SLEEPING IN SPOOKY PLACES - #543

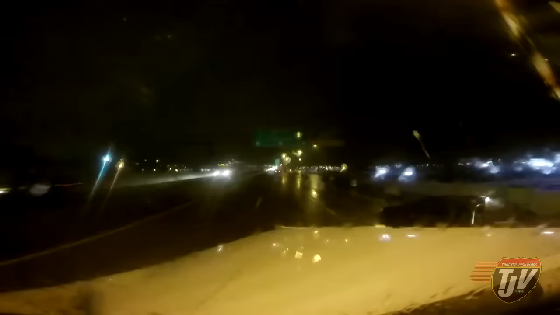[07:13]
Oh Cincinnati I wonder if that's where cinnamon was made Cincinnati In 1.2 kilometers Keep left on I-75 You know what I've noticed driving through Ohio The entire state of Ohio is under construction So just so you know if you ever come through the states Or if you come through here in the next little while It's summer of 2015 There's a lot of construction Just be prepared for some delays Doesn't matter where you are Here at the Flying J in Paducah Tech Paducah,
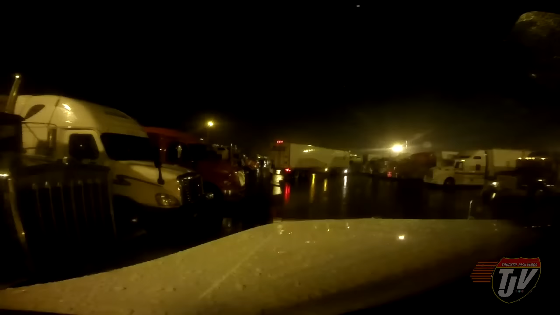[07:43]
Kansas Not Texas Not Kansas Okay, let's try that again Here at the Flying J in Paducah, Kentucky Waiting for this Western Express guy in front of me To uh Plug her into that spot This is a very tight parking lot So I don't blame him for having a little difficulty I have a lot of difficulty parking here every time The boys are very excited because we stopped That usually means something good